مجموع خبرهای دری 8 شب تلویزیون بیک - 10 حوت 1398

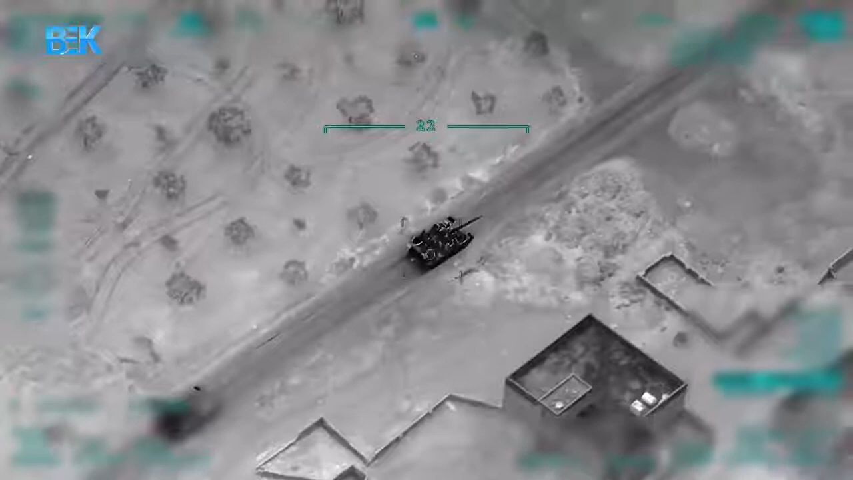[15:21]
یک منابع خبری از حمله تیاره های بدون سرنشین ترکیه به محصران
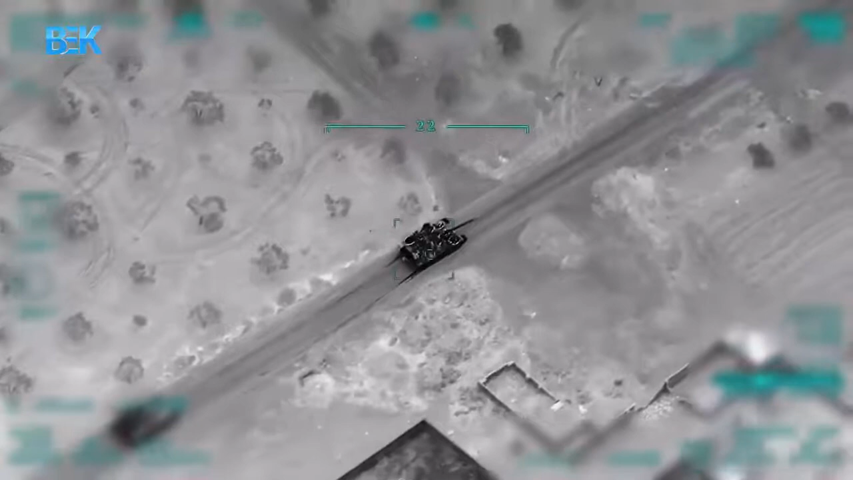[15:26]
در جنوب شرق ادلیب سوریه خبر داد الجزیره
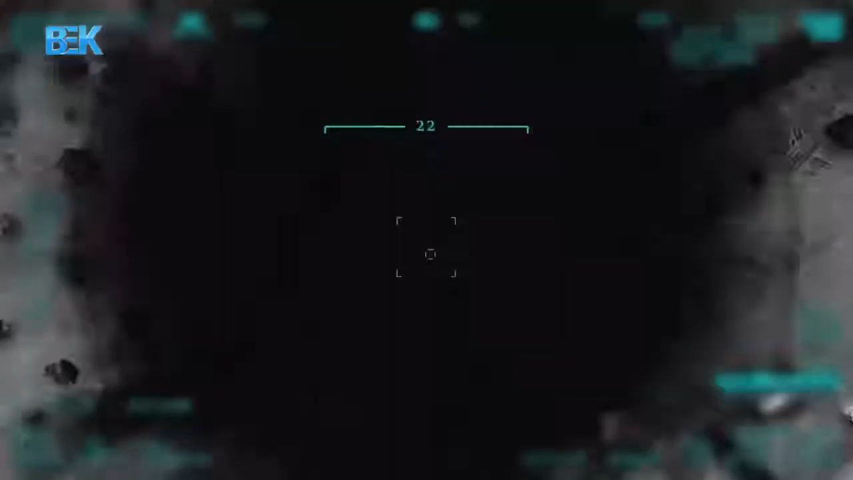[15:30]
گزارش داد این
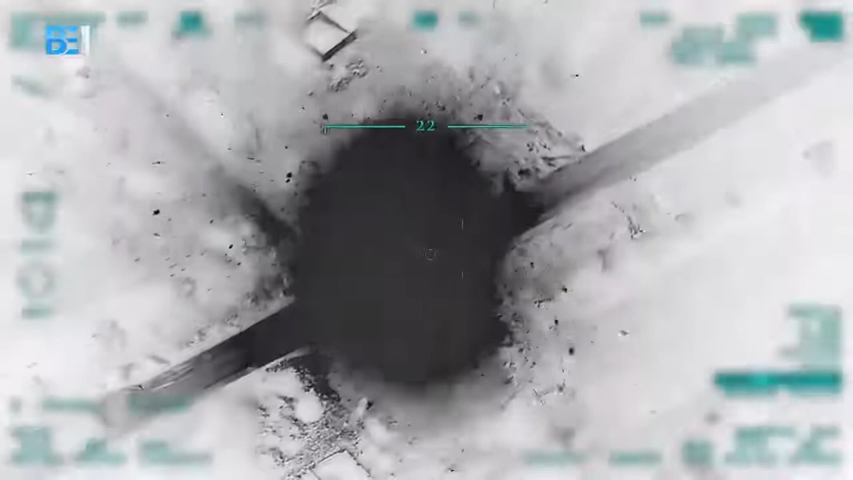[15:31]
حمله تلفات درپای نداشته است ترکیه مدعی شد آسیب های جیدی پس از این حمله هوایی به تحچیزات ارتش سوریه وارد شده است
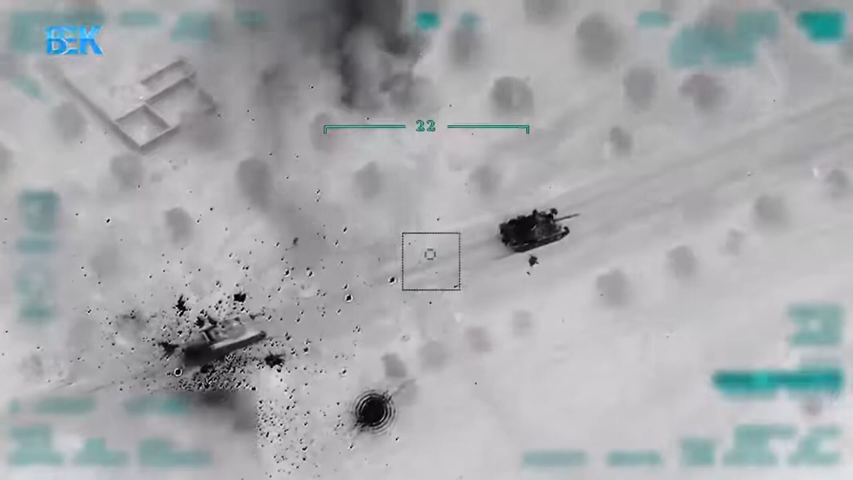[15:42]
تروریست ها در سوریه از صلاح های دوش پرتاب امریکایی استفاده می کنند